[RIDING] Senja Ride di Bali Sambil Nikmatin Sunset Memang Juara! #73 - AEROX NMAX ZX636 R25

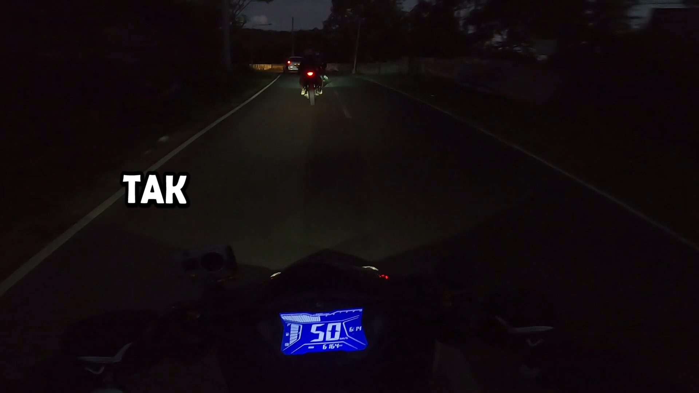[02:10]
Berat tak John. Wih, serem. Susah kalau sama moge nggak bisa pelan.
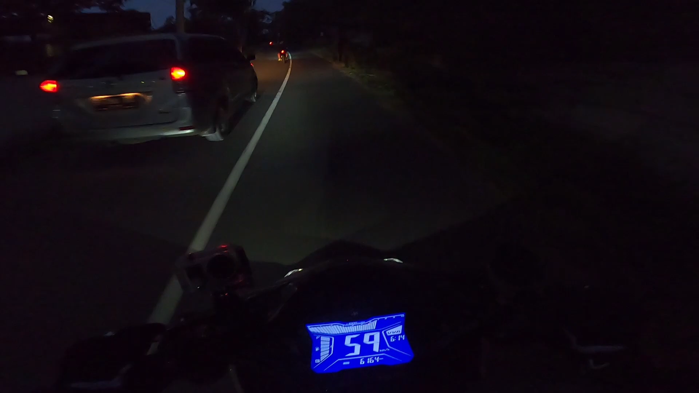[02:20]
Ini 155 capek ngejarnya. Gak apa-apa, 250 setia aku mungkin 255. Iya. Gelap pun. Gila, backfire-nya parah juga, Sa. Ini gak ada. Anjir, belakang lu kerikil mulu. Maaf. Dingin. Becek, enggak. Anjir.
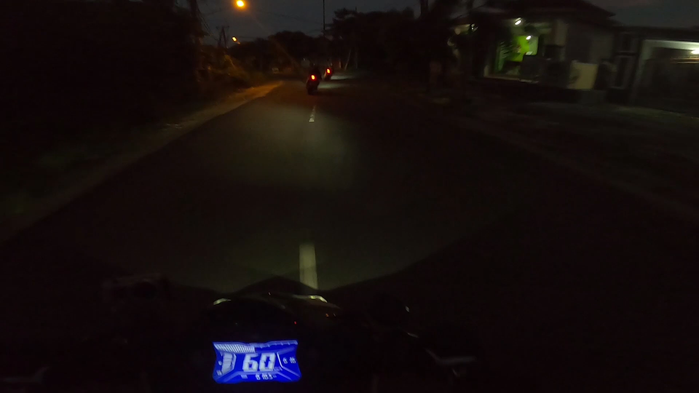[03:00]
Kanan. Abis itu ntar ke kiri. Oh iya. Gua tinggal daerah Ubud, tau gak Ubud? Oh, tinggal daerah Ubud? Iya, sebelumnya Ubud. Oh. Kalau Gabriel tinggal di mana? Di... Gimana ya bilangnya? Ya, pusat kota lah. Pusatnya ada. Oh, kota. Masih kota lah? Iya. Oh.
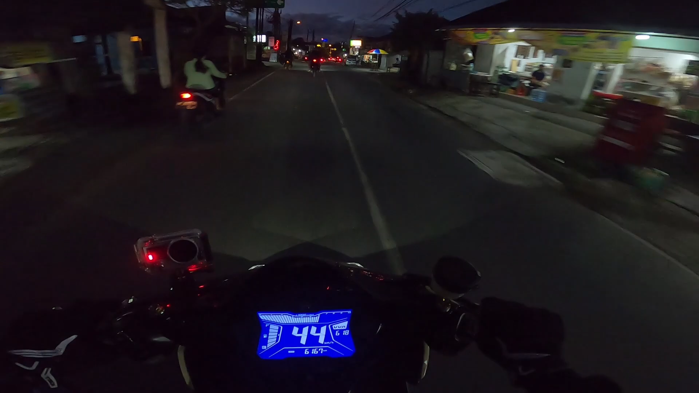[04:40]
Ini kanan ya, Gap? Iya. Sini macet gak sih tadi? Tadi macet, parah.
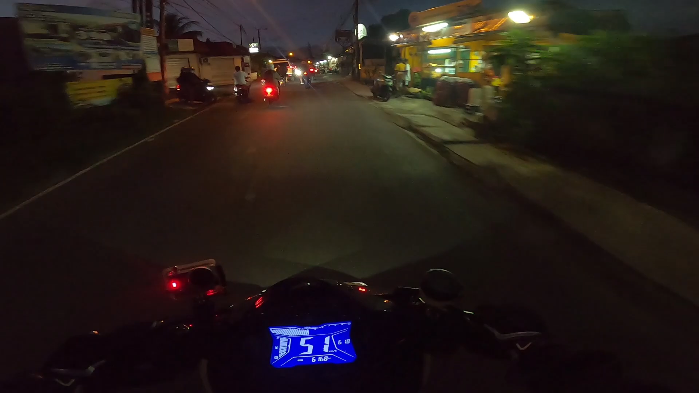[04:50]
Emang indah banget, Pak.
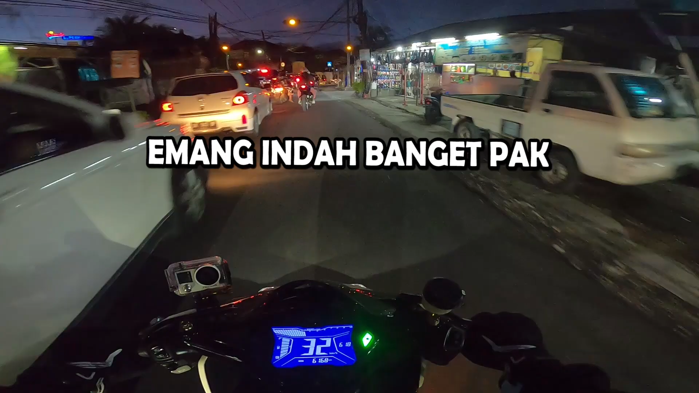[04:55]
Moge tuh. Tartar. Gua gak dapet. Gua ambil kiri dulu. Yui, santai. Sip.